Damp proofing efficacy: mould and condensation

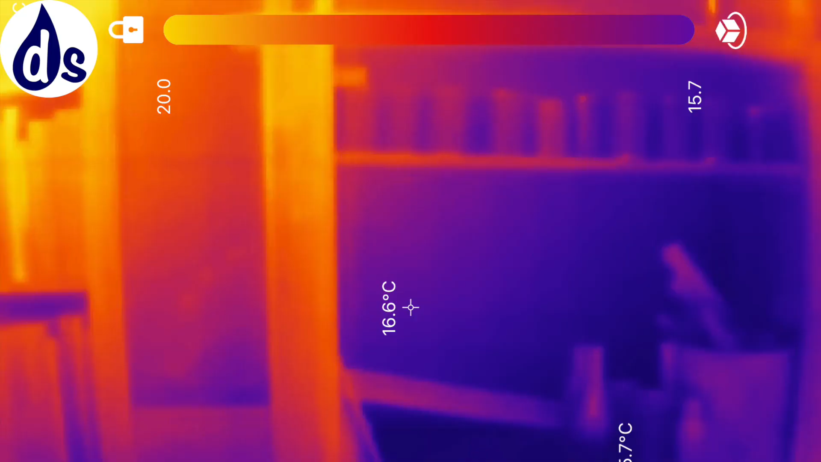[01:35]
On screen: spot 16.6°C
close to the cold subfloor void here is a thermal image showing the heat loss at the base
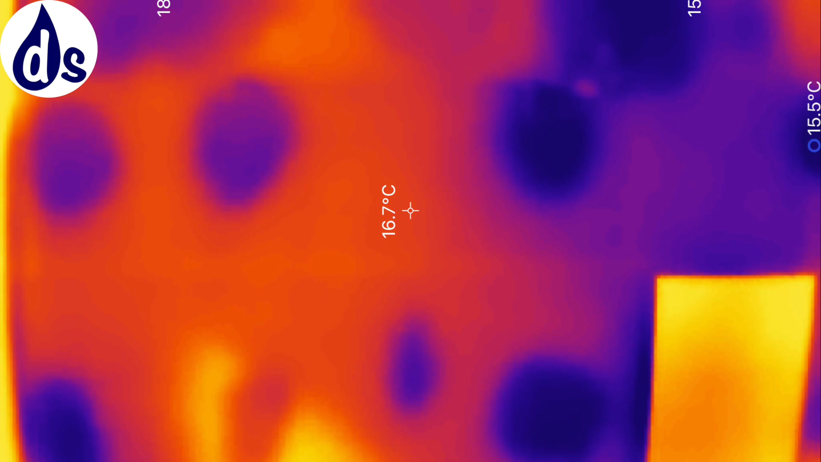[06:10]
On screen: spot 16.7°C
causes localized area of heat loss heat loss increasing the risk of condensation